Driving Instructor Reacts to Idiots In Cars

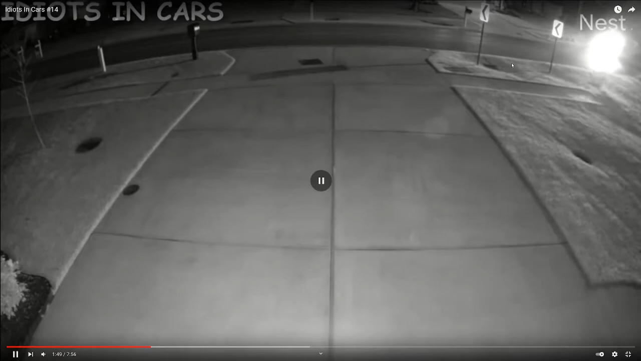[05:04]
Here, of course, here you have like a street view, and no other traffic, it's a one car incident. And it's a car that either goes too fast, but I believe there's another corner here. It goes too fast and loses control, or it just doesn't turn properly, not the way it's supposed to. Really, again, like, I don't know this road, I don't know why it would have happened. I know it happened twice, because later in the video the same driver comes up. But I think, maybe, the driver just took too much speed into the corners.